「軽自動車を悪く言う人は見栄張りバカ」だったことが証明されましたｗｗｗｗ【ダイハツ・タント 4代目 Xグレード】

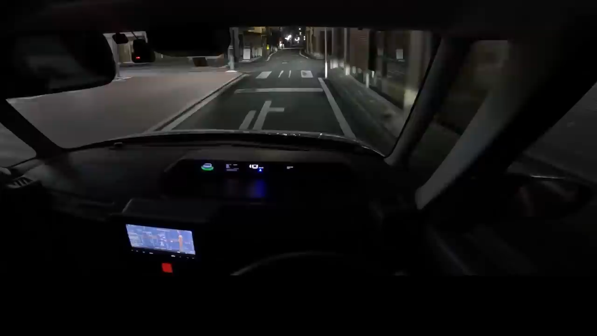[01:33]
うーん、ブレーキがギクシャク気味です。丁寧に操作していても、与えた動力に対する、制動力の立ち上がりに、どうしてもムラがあります。この時にエアコンをナイキ循環に切り替えたのですが、メーター内にポップアップが出るんですね。気づかなかった。これはなんだ?読めないし覚えてないけど、エアコンをオンオフしてたっけ。ふむふむ。倒壊しそうなほどバカみたいにロールするイメージがありましたが、ちゃんと抑え込んではくれるんですね。さあ、赤点滅の、赤点滅の信号機のある交差点です。
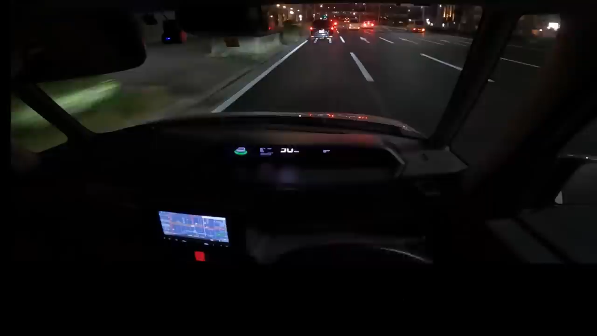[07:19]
さて、せっかく狭いだけの京都に来たので、タントのメリットを生かすために、わざと細いところに入りましょう。ネットではGクラスなんか余裕、これででかいというのは運転が下手なだけだと、イキリ散らしてベンツのイメージを下げてる人たちも、入ることさえできないような狭さ。馬車でも入れねえだろ。そもそもこんな家、どうやって建てたし。奥から手前に向かって、順番に建てていったんじゃないですかね。クレーンを解体する用のクレーンを用いて、ビル建設用クレーンを解体していくように。
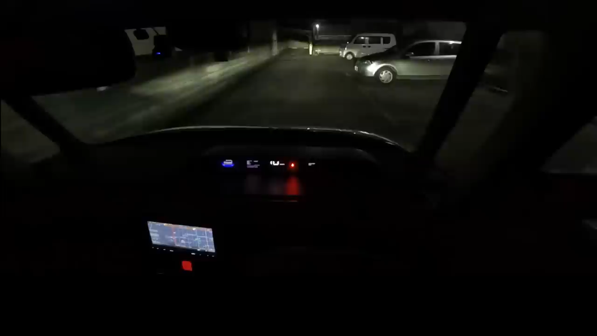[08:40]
高級腕時計のようなくだらなさを感じるな。というわけで、普通に止めようと思うと、かなり狭いことになる駐車マスですが、逆に聞きたいんだけど、この車体サイズで、どうやったら駐車が苦しくなるの?
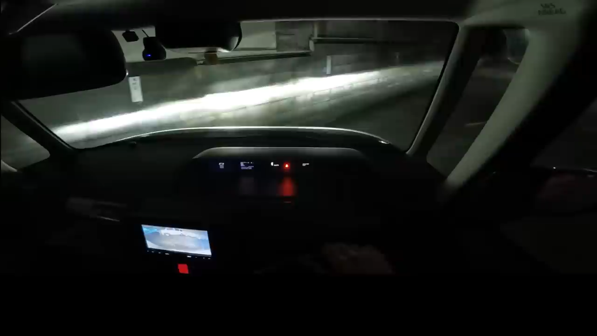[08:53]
マスの幅が狭くても、どこぞのバカでかSUV組と違って、存在しているだけで、隣の車の出入りを妨害することもないな。ちょっと左に寄っちゃったけど、元の横幅が小さいから、隣の迷惑にはならないんですよね。一応真ん中になるようにして返しますが、適当に、斜めに頭から突っ込んで、そのまま降りていける。この利便性ったらないね。はい、ありがとうございました。